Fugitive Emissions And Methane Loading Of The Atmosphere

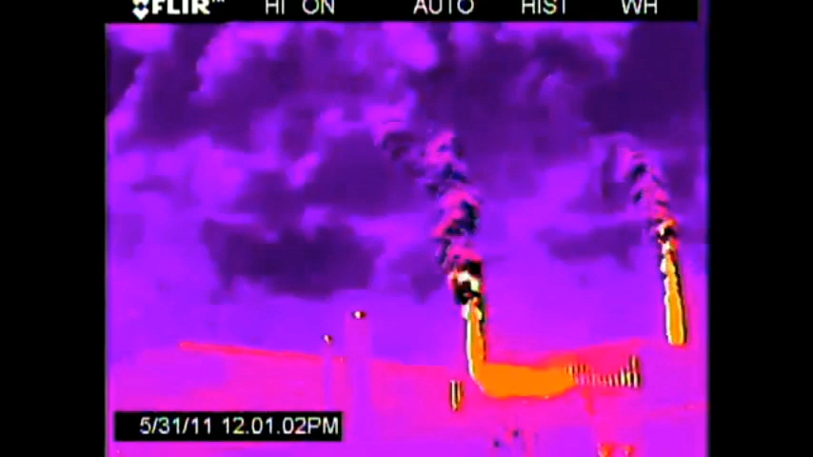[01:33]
but they don't like to do it because it draws public attention. It makes a lot of noise. It disturbs people, so they like to just have this venting, which as you can see, without your fancy FLIR camera, you wouldn't know they're doing anything at all there. That's quite an impressive flow. Well, at the moment, it's really not adequately regulated.